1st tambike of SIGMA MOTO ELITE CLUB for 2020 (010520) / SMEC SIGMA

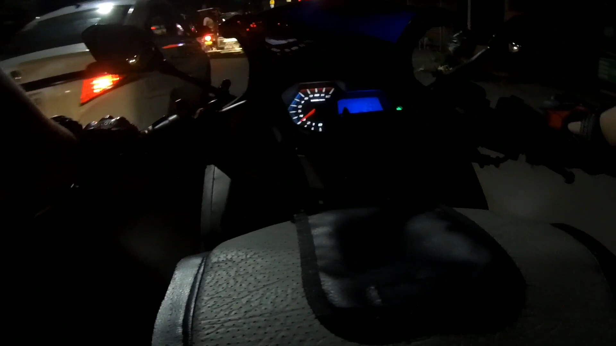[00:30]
I'm trying out something new. Susubukan ko yung chest mount instead of a chin mount. Para kakaiba naman. Diba? Iba yung positioning.
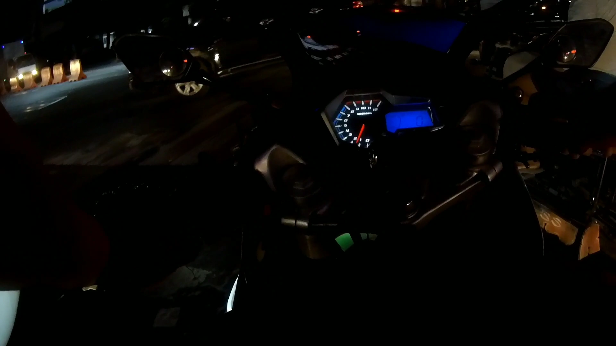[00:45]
Iba yung, medyo iba yung point of view.
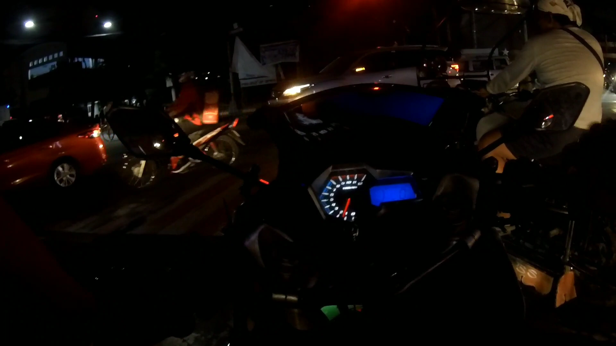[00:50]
I hope tama yung angle ng ano ng camera kasi hindi ko siya nakikita eh. Grabe naman si Kuya, parang aagawin. So, time check. It's now
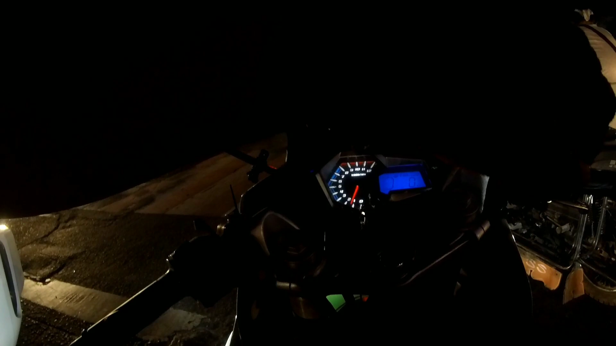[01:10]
7:10 PM. So, currently nasa Pasig tayo and our destination would be Shell Heritage at Pasay City. Hopefully may mga tao na dun para hindi boring pag ako'y nauna, diba? Pero sabi naman ng iba, on the way na sila. Sana mauna sila.
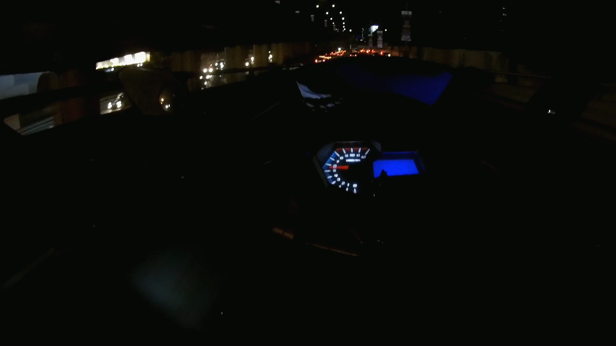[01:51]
Time check, 7:25. Oh no, 7:23 lang pala.
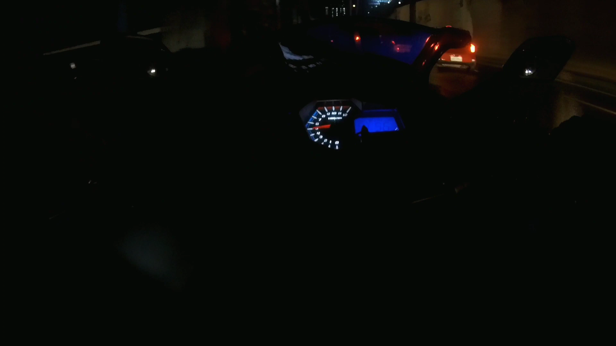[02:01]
And we're now finally in EDSA. Sarap mag night ride, oh. Yan naman, oh. Hindi tayo mangga? Saan?